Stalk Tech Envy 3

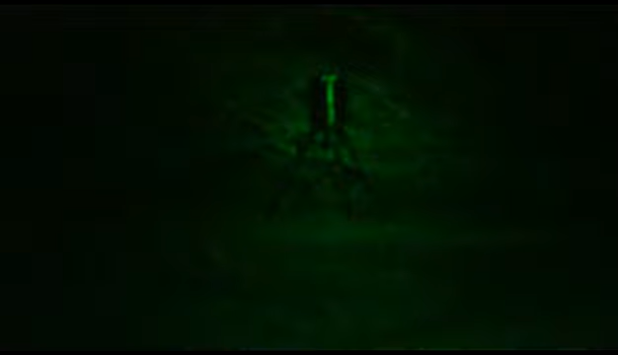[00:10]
As you see, the beam is pretty tight compared to the 1 and 2. That's designed to focus the beam and give you even more distance.
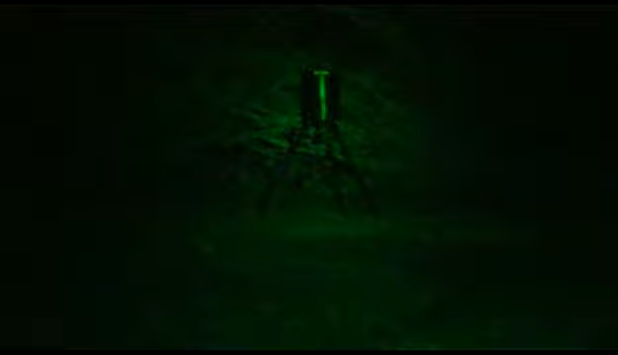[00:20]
So again, this is only on the low mode. I'm going to zoom out once again to give you some perspective.
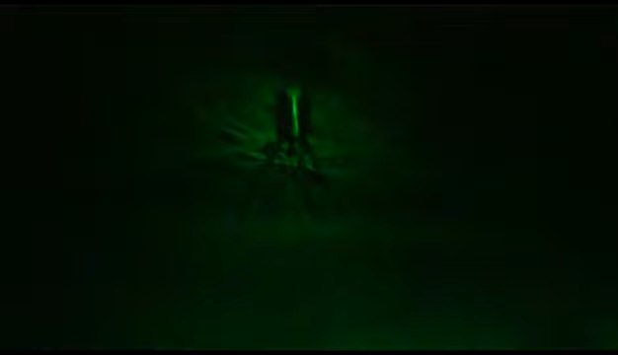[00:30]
Okay, now in high mode.
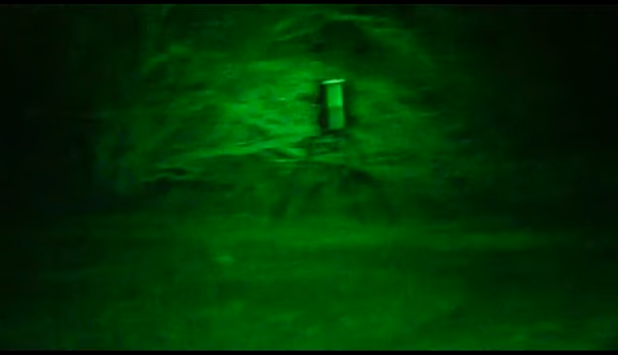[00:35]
As you see, the center beam is pretty tight. I mean, that's a lot of light focused. This is only at 100 yards, so this will easily carry you through 250 to 300 yards. Tonight, we have a really nice clear night.
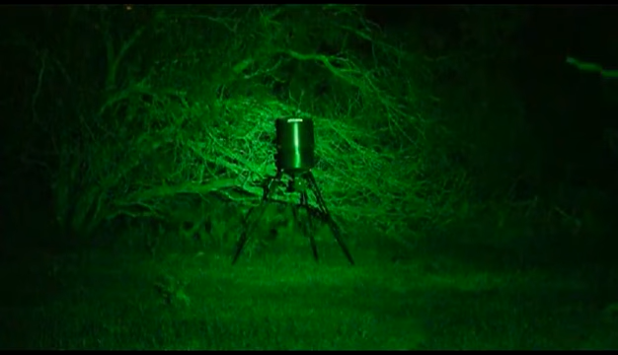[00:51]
Not too much dust in the air, so you're really getting to see what the light can do. I'm going to zoom out for perspective.
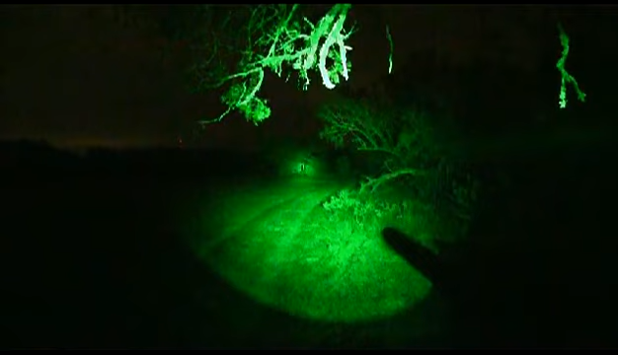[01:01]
Again, that's the NV3.
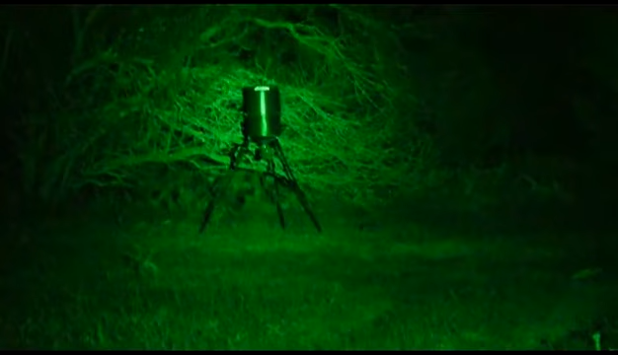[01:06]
That's the deepest reflector light that we have, longest distance, aside from the NV4, but that one's not even out yet.